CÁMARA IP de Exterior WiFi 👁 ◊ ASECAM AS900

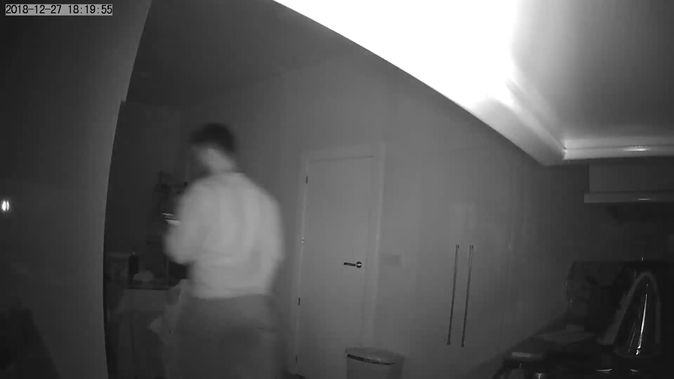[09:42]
y bueno ahí veis un poquito voy a hacer otra vez el zoom
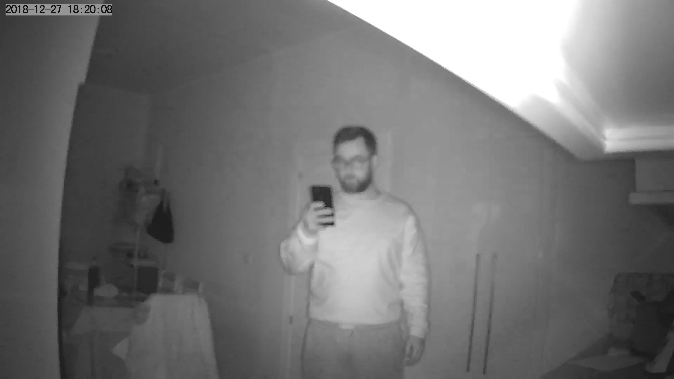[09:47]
óptico así que se pierde mucho el enfoque pasa lo mismo que a los móviles de noche que cuando
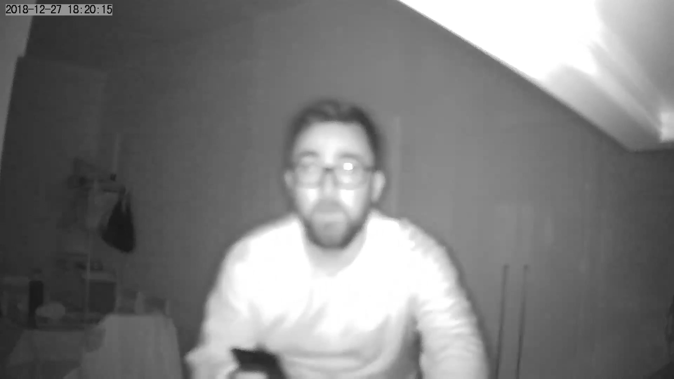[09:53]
intenta auto enfocar le cuesta más por la por la baja luminosidad pero bueno es cuestión de tiempo ahí además la cámara bueno va a estar fija y no va a tener que estar auto enfocando todo el tiempo